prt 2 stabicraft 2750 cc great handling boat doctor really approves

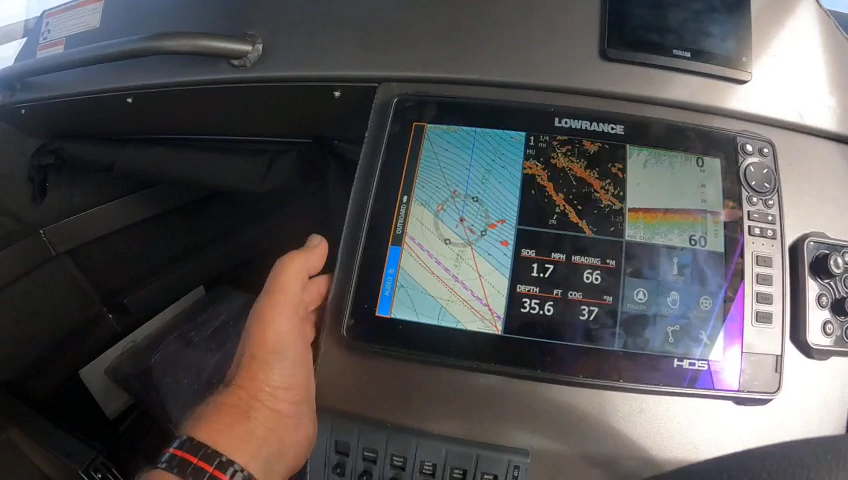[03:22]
On screen: depth 35.6 ft
I want the audio over there. I put my autopilot here.
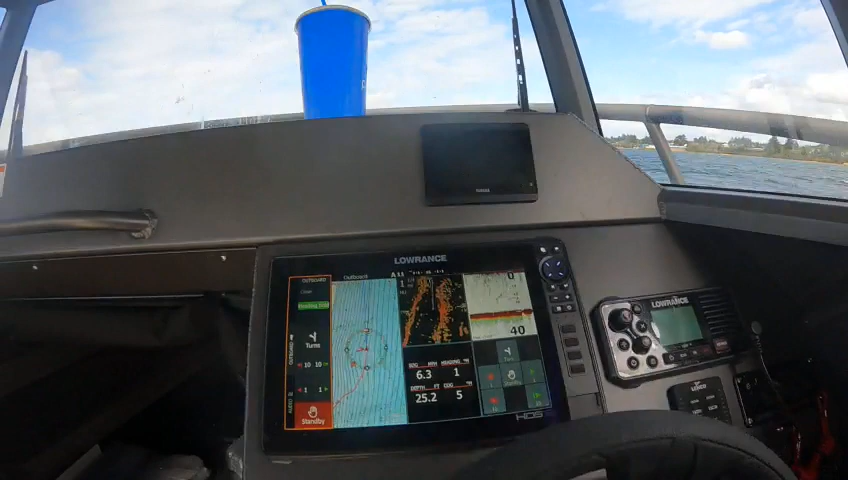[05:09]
Oh, right here. Eleven. If I hit this thing one time. That's going to go over one degree.